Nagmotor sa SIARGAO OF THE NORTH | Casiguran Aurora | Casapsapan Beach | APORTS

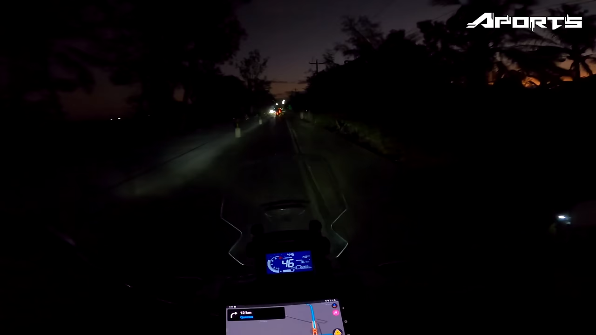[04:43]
So 4 hours and 32 minutes pa mga ports. Mababa pa, pero konti na yan. Compare kanina, ewan ko kung ano nangyari sa route namin.
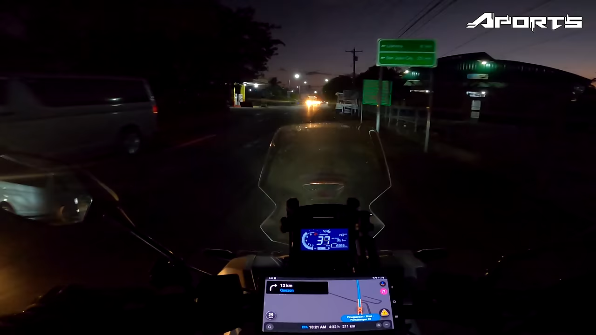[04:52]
Kasi nung unang search namin sa Waze mula sa Gentry, 11 to 12 hours yung biyahe. Tapos ang ETA namin kanina, alas 12 ng tanghali.
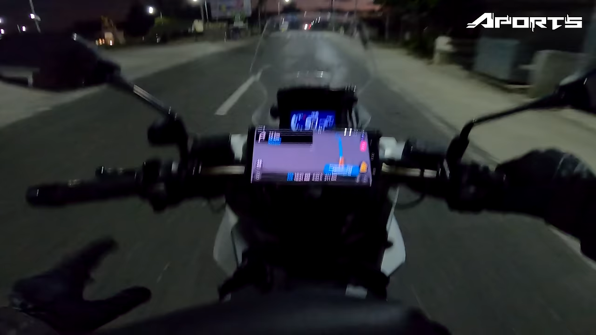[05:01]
So biglang nabawasan, nagre-route.
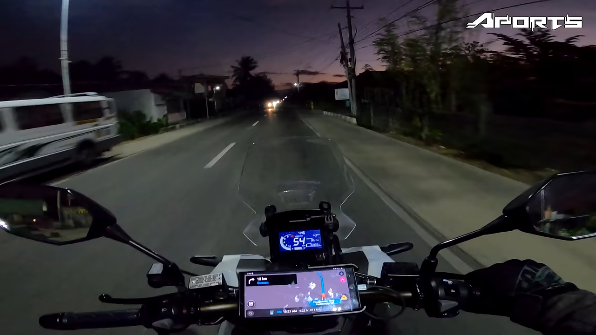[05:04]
Naging 9 AM. Tapos medyo, syempre may hinto-hinto kami. Kaya ngayon nasa 10:21 AM na yung ETA namin. Pero laki nung nabawas sa oras. So di ko alam kung ano yung unang ruta. Tapos kung saan nalipat. Nalipat dito sa Pantabangan Road.
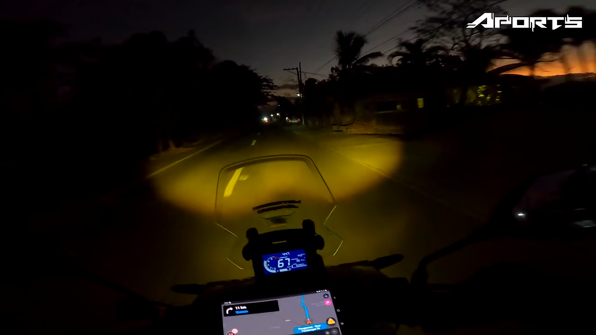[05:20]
Pero yung unang ruta di ko alam kung saan eh. Di ko naman kasi na tinitignan. Basta kung ano yung sinadjust ni Waze, sinusunod ko na lang eh.